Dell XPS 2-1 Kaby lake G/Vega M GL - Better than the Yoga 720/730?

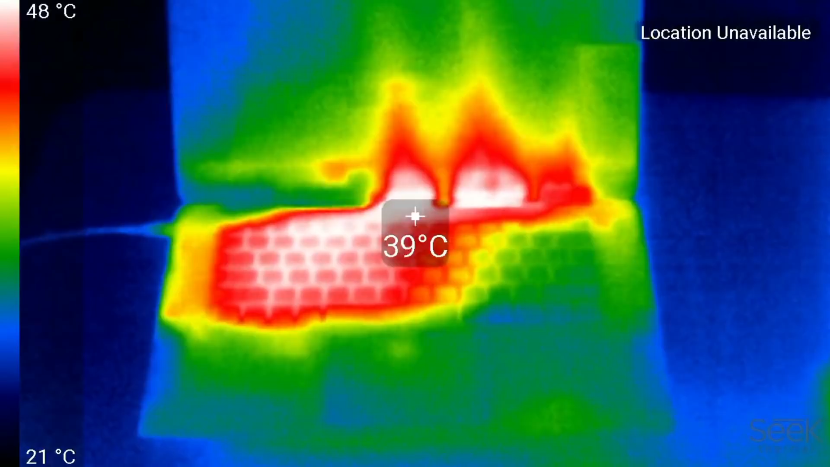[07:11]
On screen: spot 39°C, scale top 48°C, scale bottom 21°C
At load you can clearly see the exhaust heat in this thermal video, measuring at about 42 degrees celsius.
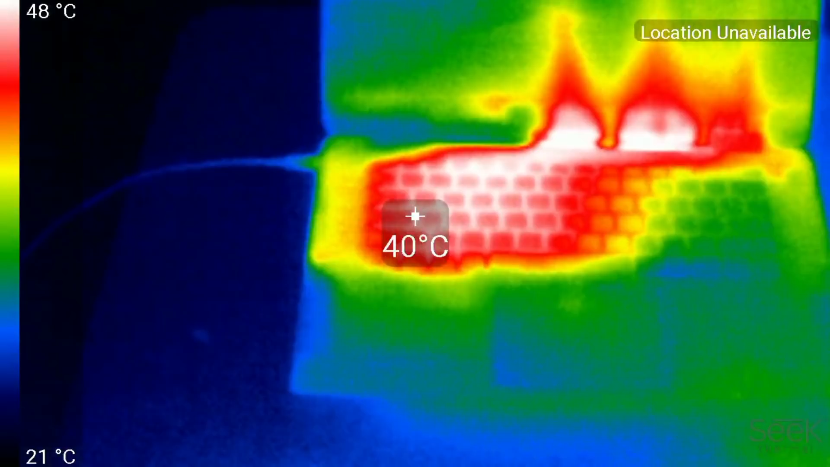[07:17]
On screen: spot 40°C, scale top 48°C, scale bottom 21°C
The AWSD key area also gets very hot at 40 degrees but the palm rest remains nice and cool
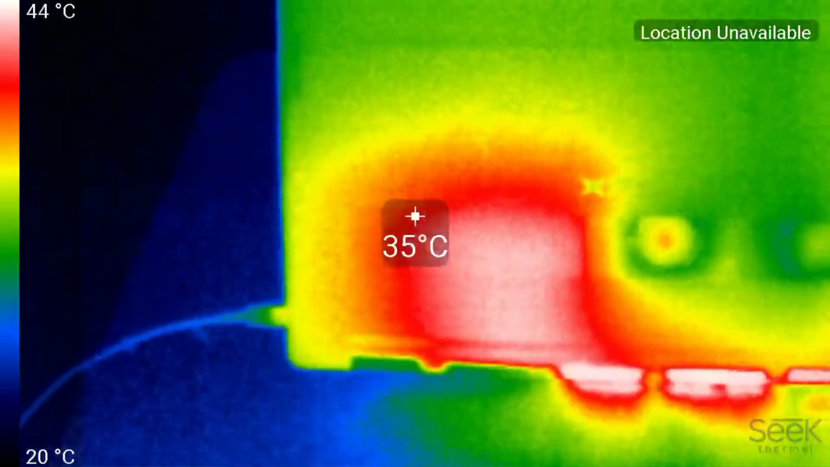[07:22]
On screen: spot 35°C, scale top 44°C, scale bottom 20°C
and underneath it gets about 38 degrees which is definitely noticeable. Even when just browsing the web it gets quite toasty.
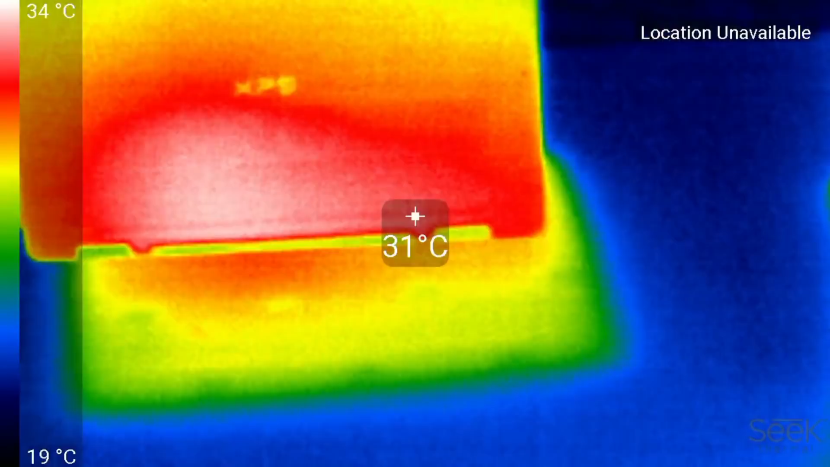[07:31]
On screen: spot 31°C, scale top 34°C, scale bottom 19°C
It's supposed to have this gore insulation to help keep you cool but unfortunately it doesn't seem to work.